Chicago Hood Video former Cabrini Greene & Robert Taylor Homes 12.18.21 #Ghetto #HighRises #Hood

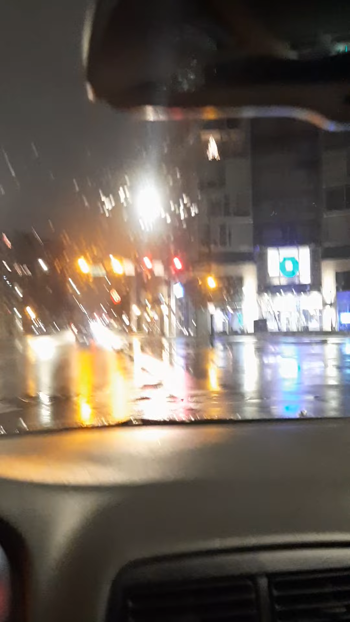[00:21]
Now it's all banking and grocery stores, long lights. So just leaving the city of Chicago, there were about six pickup trucks ready to deplete the city of cars that are parked illegally because of snow and snowplow enforcement laws. I didn't get to film the cars, but this is a big-ass Target.